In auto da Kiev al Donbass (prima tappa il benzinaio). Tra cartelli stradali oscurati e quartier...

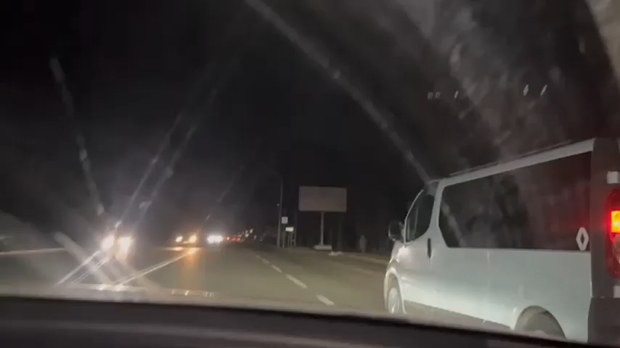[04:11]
le luci sono solo delle auto sostanzialmente le auto private qua Pavlograd vedete siamo nella città tutto buio tutto proprio non c'è un goccio d'elettricità neanche a pagarlo niente ci sono le case qui dietro ma solo
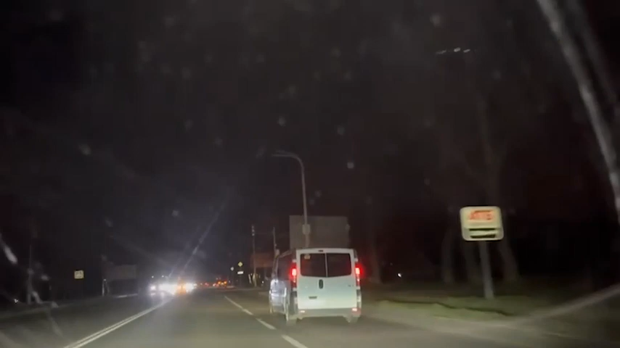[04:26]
le luci delle auto che siete che non hanno neanche i generatori o comunque ce n'è pochi ecco là c'è una luce timida ecco qua i semafori non funzionano pienamente creando problemi al traffico notevoli qui siamo uno degli incroci ecco là c'è una stazione di servizio e quindi al sobravo generatore
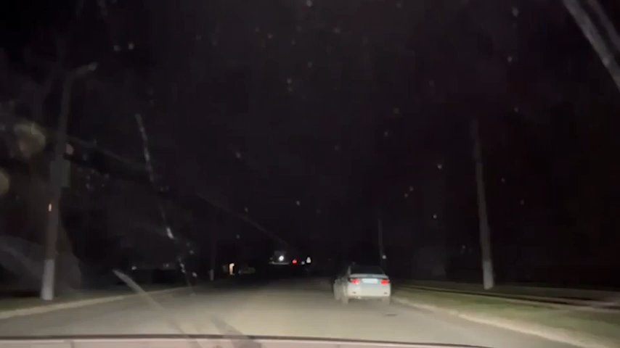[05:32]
i pali della luce spenti solo le auto qualche casa con generatori ecco qui siamo vicini siamo vicini sia la prima linea siamo vicini all'unico punto del confine del del fronte non del confine del fronte da dove la wagner i contractor privati di putin cercano di fondare questo è il punto più caldo del fronte infatti sono visti prima delle grosse esplosioni
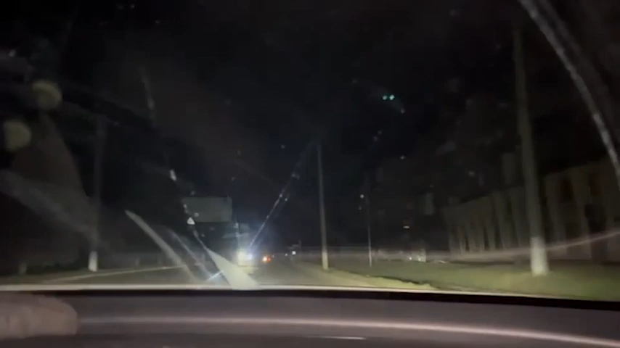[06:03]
ecco qua ecco qua c'era un posto di blocco di militari siamo arrivati finalmente sono circa le otto e mezza le nove di sera tra pochissimo scatterà il coprifuoco dobbiamo correre perché sennò verremo fermati verremo arrestati